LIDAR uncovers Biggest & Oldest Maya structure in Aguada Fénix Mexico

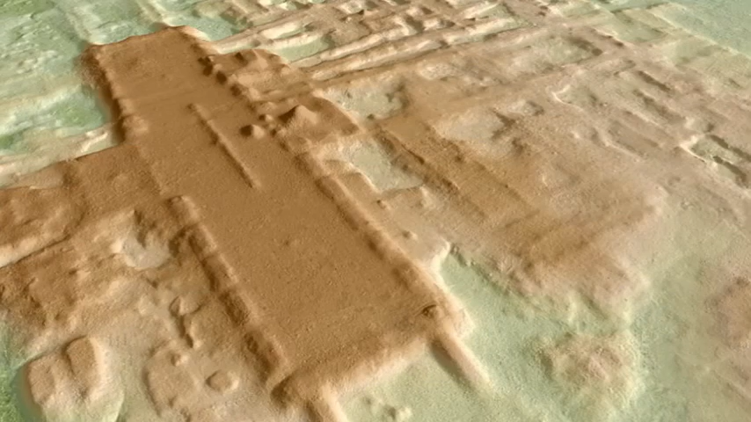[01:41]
maybe 10 to 15 meters high, but it was like 1.4 kilometers long. And although people have been researching on this area for many, many years,
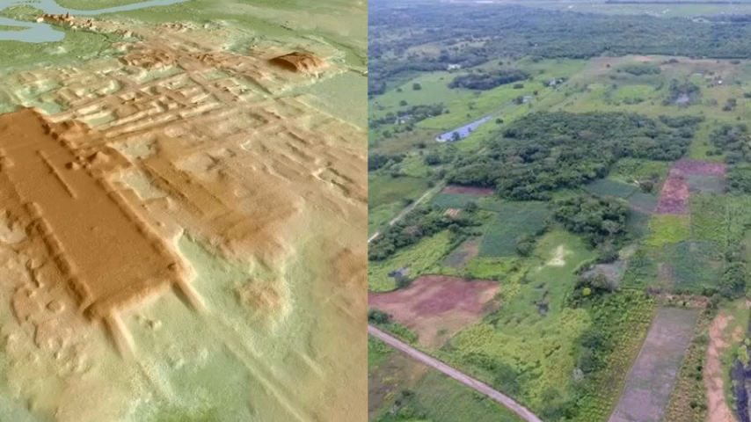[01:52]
all the time they kind of just assumed it was a natural geological formation. Which, interestingly enough, is the same thing that people say about many other sites such as Gunung Padang,
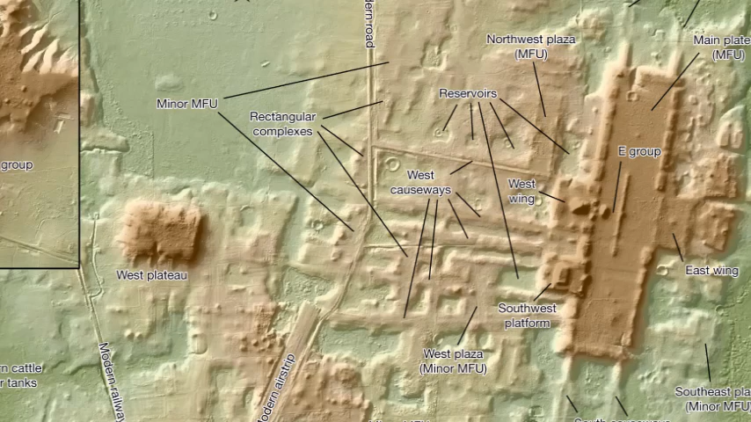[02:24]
So they dated this pyramid or man-made plateau to around 1000 BC, which is 3000 years ago.
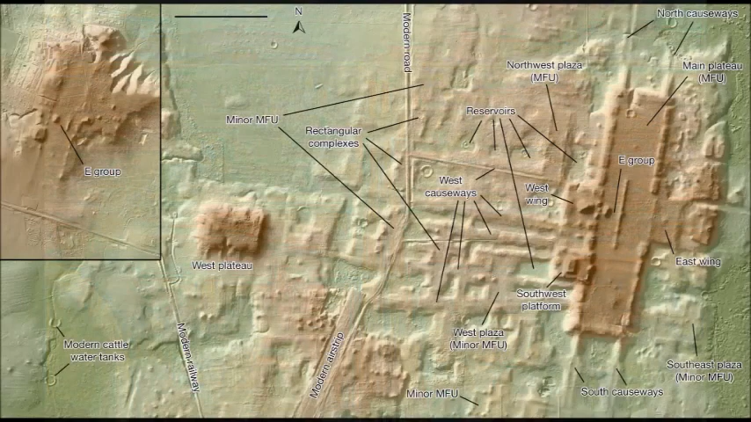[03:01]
they found around nine different large roads and causeways, which connected this object to many different neighboring cities.